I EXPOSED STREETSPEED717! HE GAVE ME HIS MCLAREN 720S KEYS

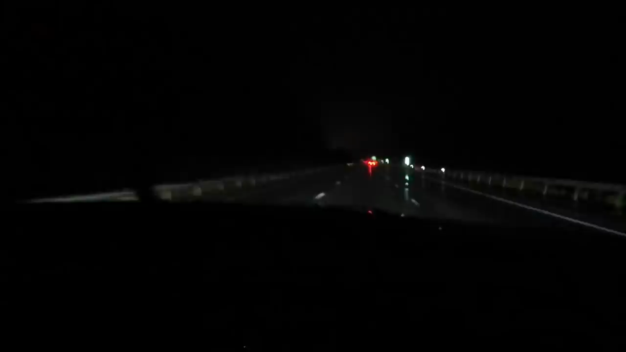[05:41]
so we're on our way home and like i think we're are we in pennsylvania yeah i think we're in pennsylvania but we've been going uphill for like five miles now like we're in the like mountains or i don't know where we're going but we've been i don't know if you guys could tell but like we're going uphill like this is from my view and we're we're going uphill and he's just blind blinding those people this is what we're averaging let's see
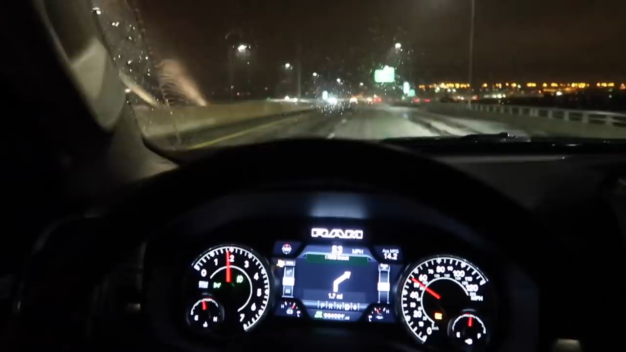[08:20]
we are about to enter detroit uh we are in ohio at the moment man the roads have been terrible this turned into a 15 hour trip just because of the rain and we got a trailer 16 hours 16 hours but as you can see right there detroit we're almost there we're about an hour away but you never know because it's raining we can't really go too crazy fast because it's raining i don't know how we're surviving this but we're in the past three four days we've only slept